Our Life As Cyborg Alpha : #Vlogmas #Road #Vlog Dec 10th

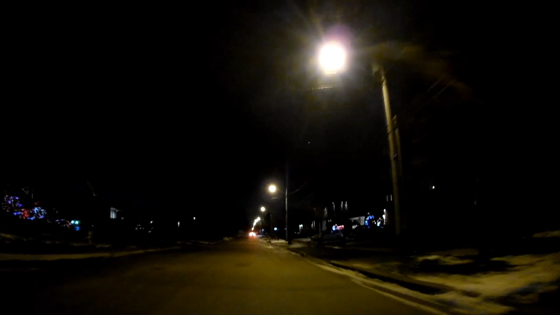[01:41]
These other guys want to go a lot faster, so there's a few seconds to let them go. But I like this time of year because you've got the Christmas lights. I fixed up my gloves. I've got two layers that's working very well. And my fingertips aren't freezing. Increased traffic, though,
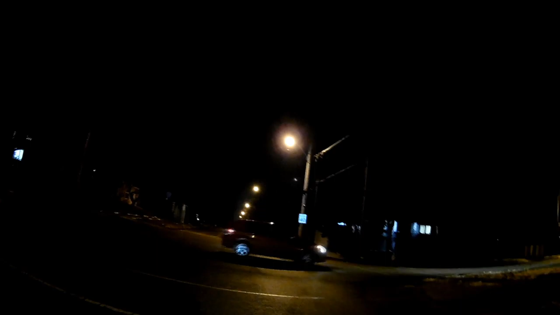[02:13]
I have to stop. This isn't necessarily a bad thing. On these roads, sticking to 22 kilometers an hour, that's going to be sufficient for here. And I'll open up more when I get on to Victoria Park onto the main road.